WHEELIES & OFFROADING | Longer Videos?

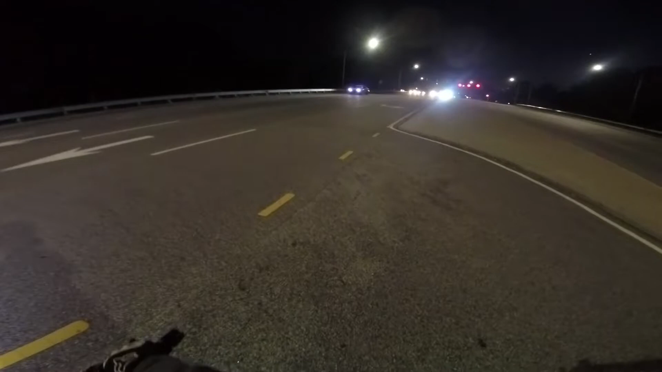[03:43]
We're gonna make a U-turn and then we're gonna go to Mott Lake. So yeah, it's a little while later. Walker is still here. Chris is with us now.
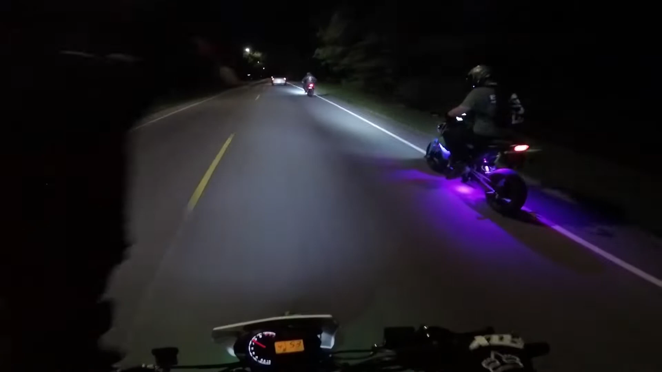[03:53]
We're gonna go to Mott Lake now. So yeah, let's see what happens, I guess. He just pulled up a wheelie at 50 miles an hour. What? A sit down. Oh my gosh. So yeah, hopefully you guys enjoy this. This has got wheelies and it's got off-roading. So hopefully this is all you guys wanted and it's gonna be a longer video. So enjoy this. Longer videos possibly coming out more because we've got a couple complaints.
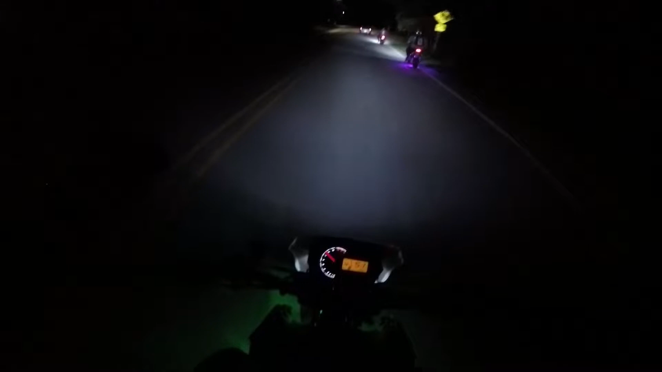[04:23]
That guy just threw a cigarette. Yeah, there's a couple complaints about they want longer videos. So we even got some dragon knee here. Not really, but longer videos to come. Off-roading right now to come. Wheelies have already happened and will happen on the way to off-roading. Enough talk.
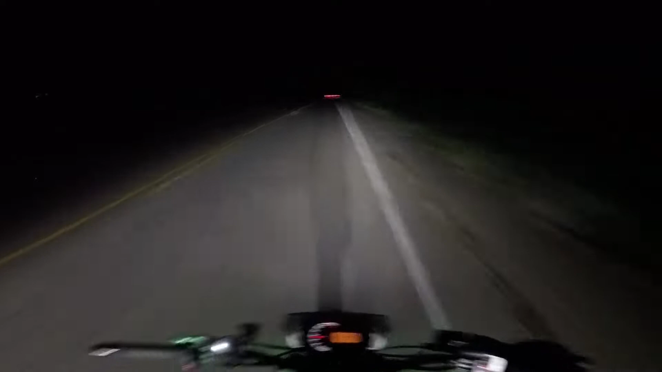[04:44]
He's turned on his wheelie light. What, is he gonna try to wheelie the whole way there?
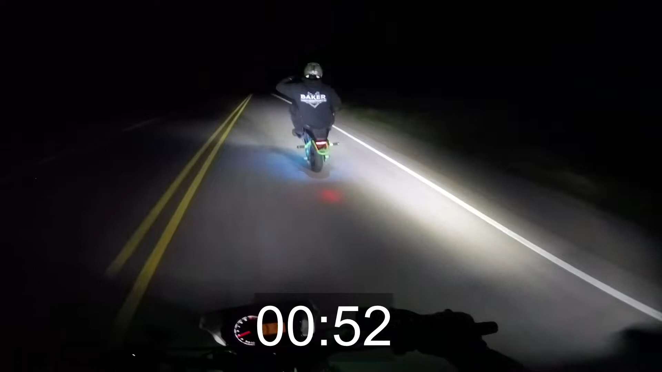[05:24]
There's a car behind us. Come on, go down. Put it down. He's just gonna go the whole time. Oh, wow. Whoa, that was scary. He's flirting with traffic now. Oh, sit it down. Oh, man.
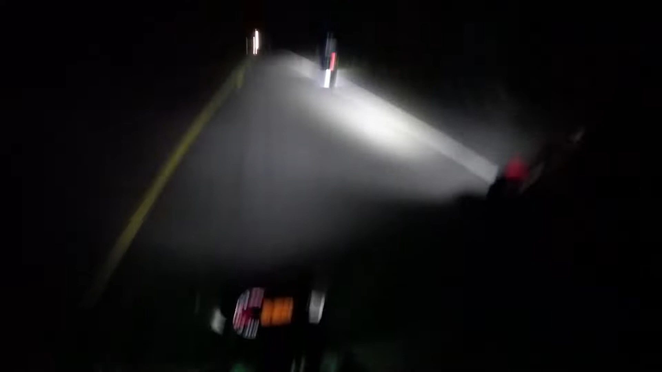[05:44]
Okay, Walker, I'll put like a counter in from when you popped it up till now.
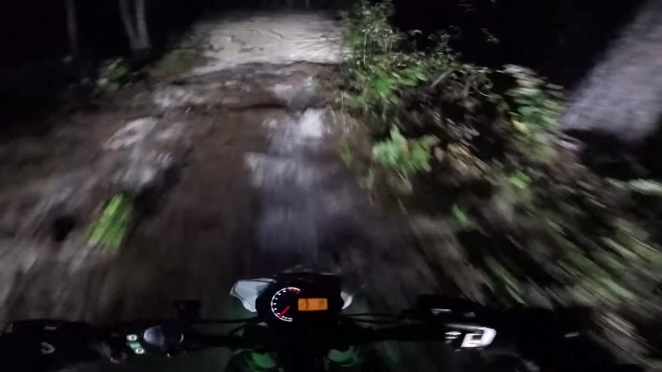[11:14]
I can't keep up right now. I'm so rusty, and it's so slick everywhere. How are you getting this grip? All right, this is kind of like the halfway point. It's like the hill thing, if you guys have seen it in past episodes.